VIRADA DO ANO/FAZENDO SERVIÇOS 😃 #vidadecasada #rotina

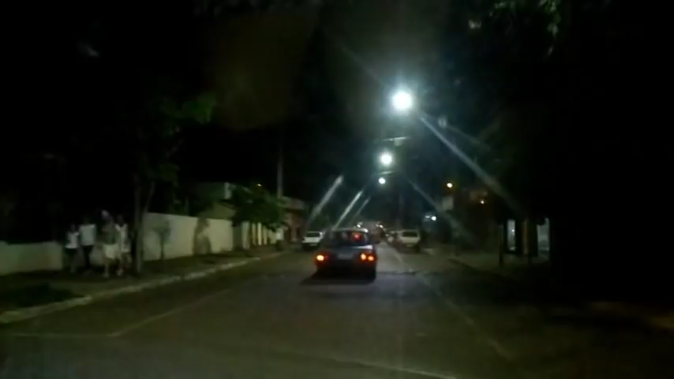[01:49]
Estamos indo lá buscar minha mãe e na casa da minha cunhada. E o povo tá animado, mais ou menos, né?
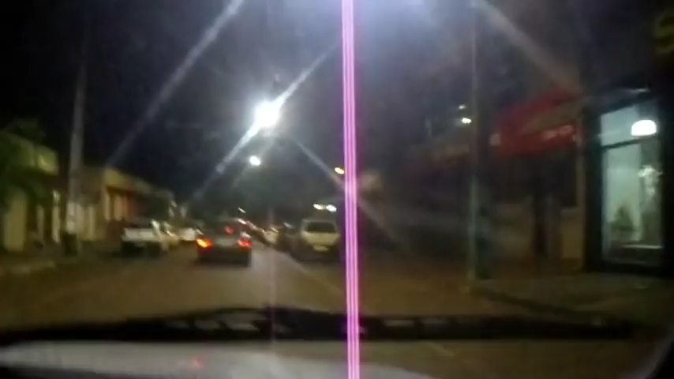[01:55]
Mas quero ver quando tirar meia-noite, não gosto, mas... Lá fora, ó, o povo tá... Um bar, gente, um bar chique, ó.